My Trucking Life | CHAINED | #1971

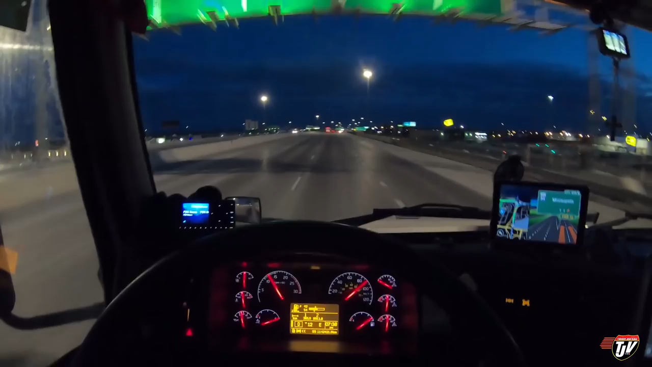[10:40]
anyone who's coming from the Midwest, Northern Midwest, or the Eastern U.S. to Western Canada comes through here. Now, sometimes they continue going on down I-94, 500 meters, out towards to U.S. 52. I-94 east, I-94 west, and then keep to the left in 270 meters. That's where I usually go. If I'm not going to Manitoba, if I'm not going home, I'll usually cross through into Saskatchewan at Portal. But this intersection here, pretty much anybody who's going to Western Canada from the U.S.,
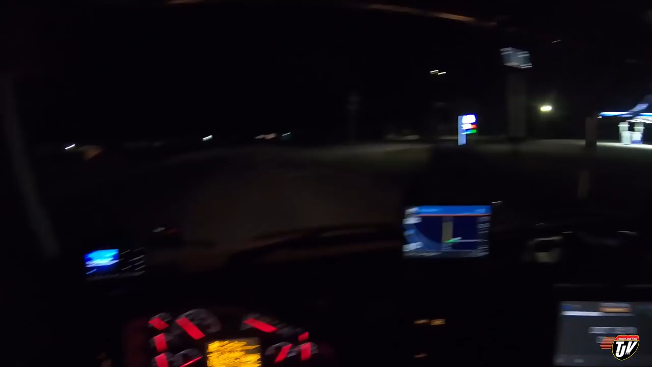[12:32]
Went just past Fergus Falls here. And we're gonna pull in here for the night. I'm tired, man. I'm tired. You have arrived at your destination. On the right side, Big Chief Truck Stop. Big Chief Truck Stop.
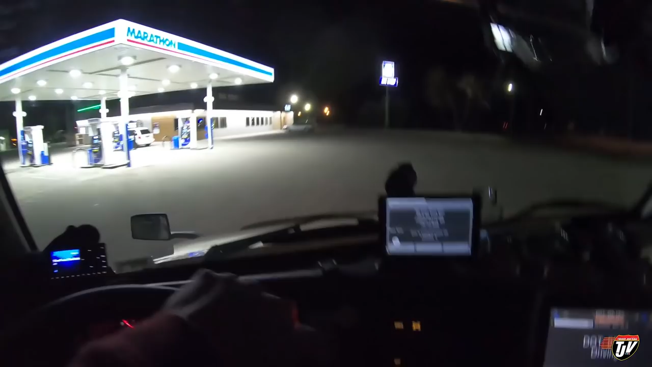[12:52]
Thanks for letting me hang out here for a bit, Chief. Find a parking spot and hit the sack, as they say. They got really good pastries in here, by the way. I stop here often. Delicious donuts. But I warn you, they're addicting.
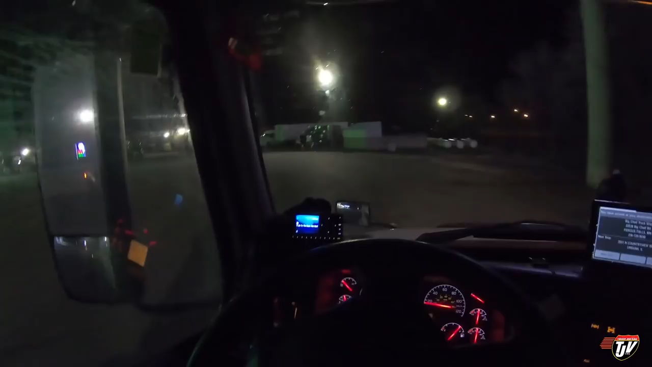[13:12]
What we got going on here? What do we got going on? It looks pretty full here. Let's turn my lights off so I'm not blinding people. Oh, Mr. Volvo there took my parking spot. How dare you? How dare you? Maybe there's one spot behind him yet. Aha, there's still a spot behind him.
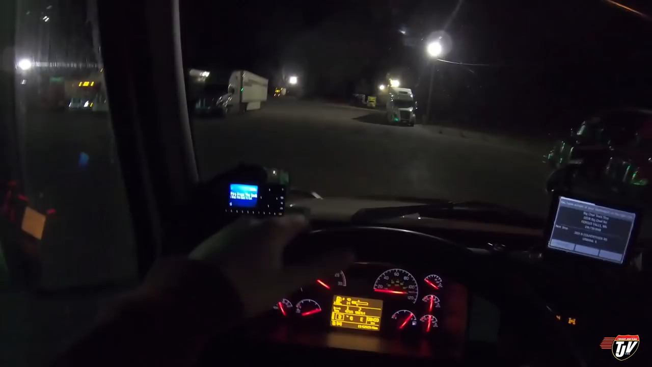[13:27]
There we go.
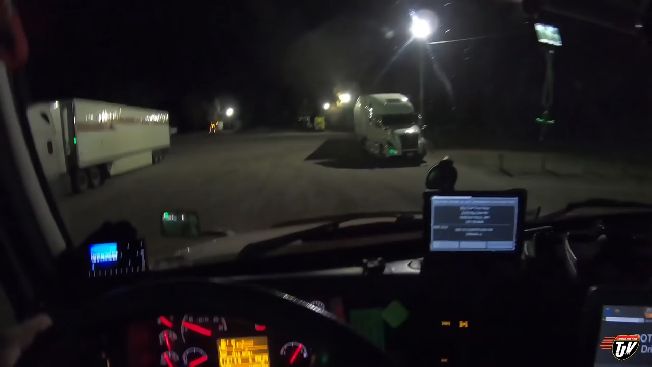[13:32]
Yeah, I'm gonna park right behind him there. Oh, ow, ow, ow, ow. Easy.
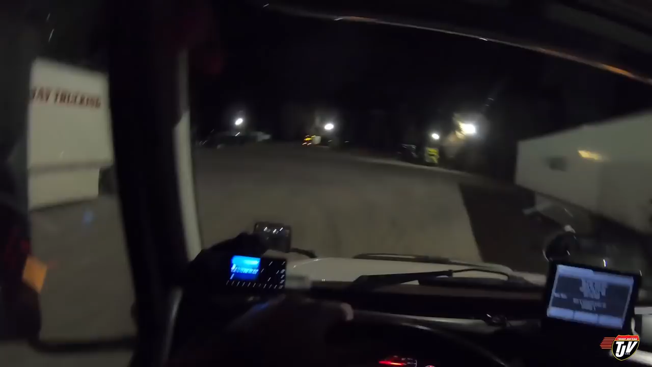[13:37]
Easy. Take her easy there, bud. Oh, look at that Peterbilt over there. It's got like blue lights on it. That's fancy. See it? Here. There it is. See? Very fancy. I'm gonna turn myself around here. Give me 40 acres and I'll turn this rig around. And then I'll go to bed. And then I'll go to bed. How about that? I'm gonna park in front of this Mr.